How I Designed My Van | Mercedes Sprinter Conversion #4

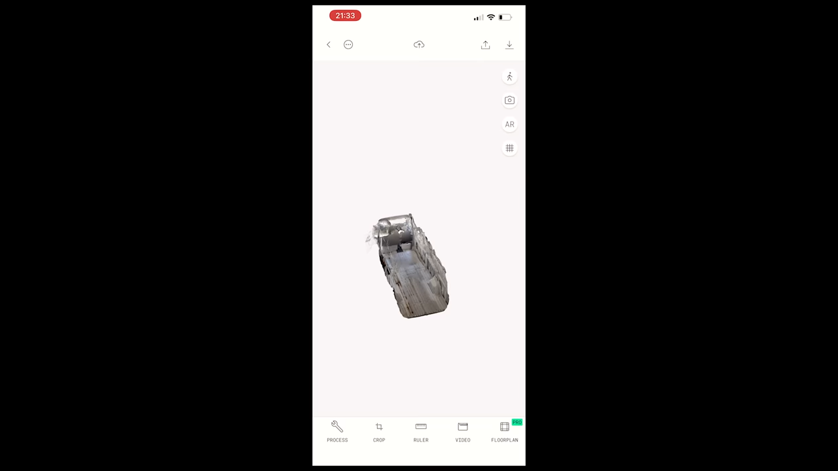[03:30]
I could go to the 3d scan and remind myself ah yes it's that seat belt column or
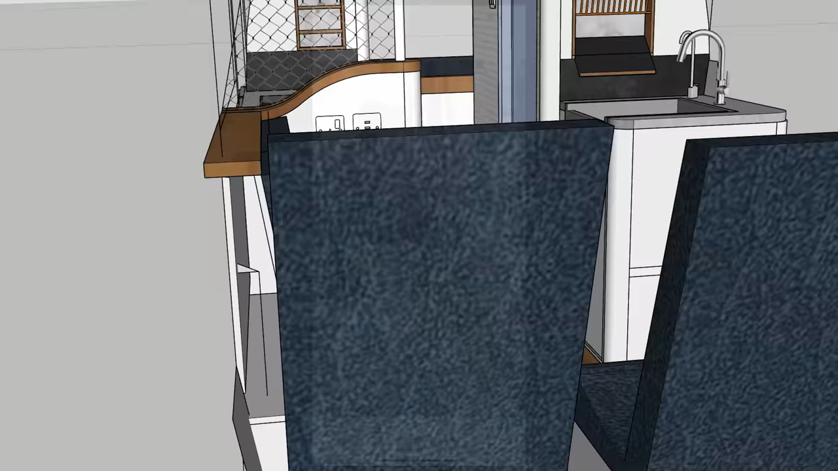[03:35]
alternatively figuring out how I could get a wire trailing up to above the bed area
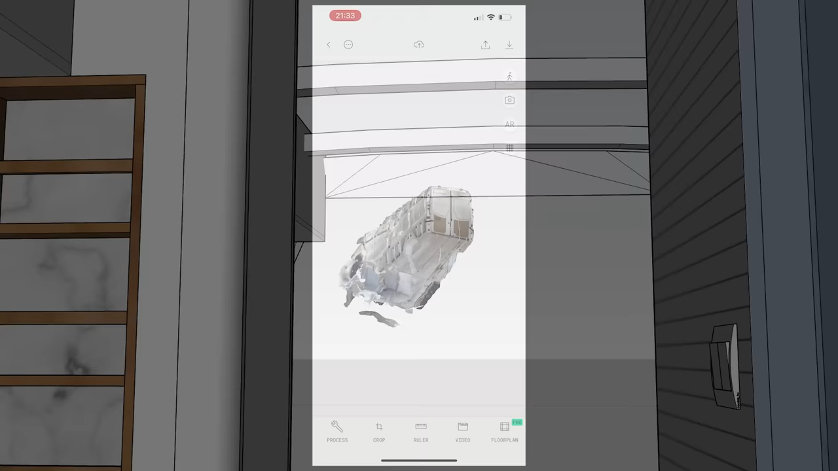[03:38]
the scan allowed me to remind myself of the hollow cavity running up the back of the van where the brake lights are without needing to run outside and go and check myself so yeah taking